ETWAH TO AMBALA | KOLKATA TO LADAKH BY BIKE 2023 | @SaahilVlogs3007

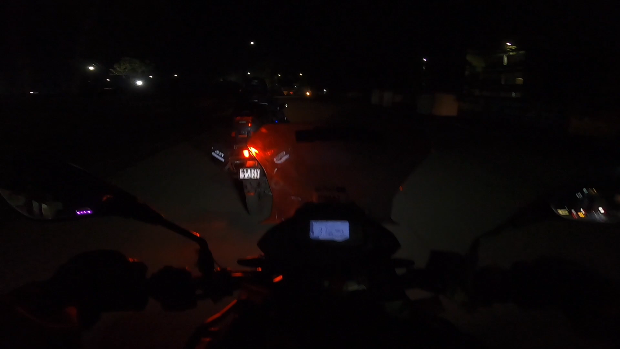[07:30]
তো এই এখন হোটেল থেকে বেরোলাম, আর সময় হচ্ছে 12টা, এক্সাক্ট 12টা বাজে, 12টার সময় আমরা শুরু করছি রাইডার না, ভেরি নাইস, আমাদের উন্নতির মানে একদম উন্নতির শিখরে চরম পর্যায়ে মানে পৌঁছে গেছি আমরা।
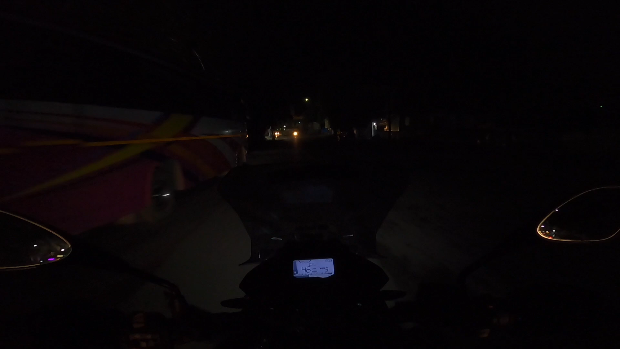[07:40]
আর এই যে লাইট সেট করার পরে লাইট, ও মাই গড, দিস ইজ গুড গাইজ, দিস ইজ গুড,
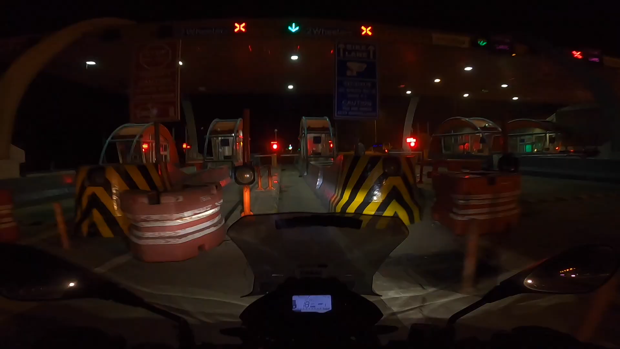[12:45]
এটা হচ্ছে গাইজ বাইক লেন যমুনা এক্সপ্রেসওয়ে, দেখি কত টাকা টোল নেয়।
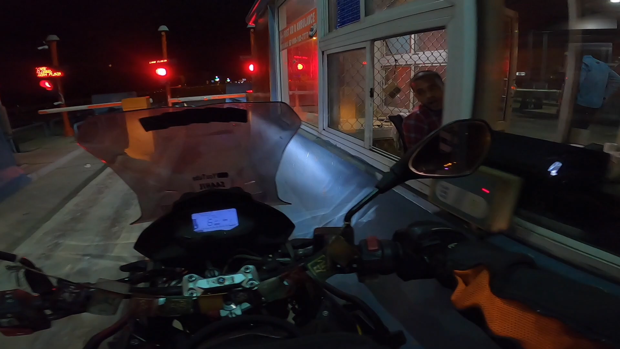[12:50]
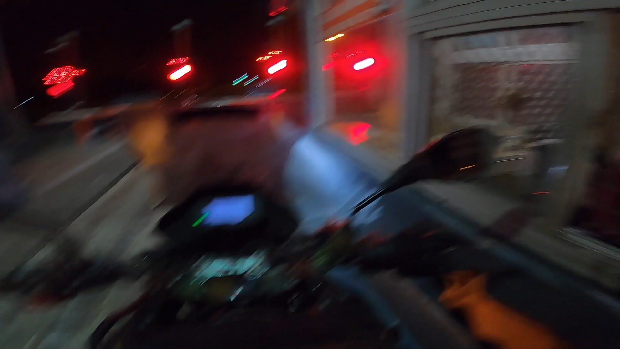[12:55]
কিতনা ভাইয়া দো বাইক কা? হ্যাঁ পুরো একদম
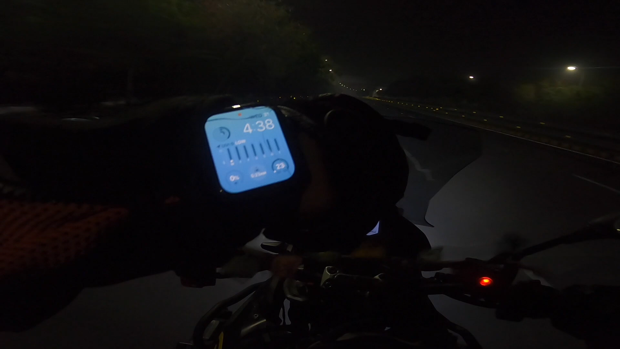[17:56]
এখানে টেম্পারেচার 23। গুড মর্নিং ফ্রম নয়ডা, দেখো কি সুন্দর, মানে দারুণ ওয়েদারটা, দারুণ ওয়েদার, দারুণ লাগছে।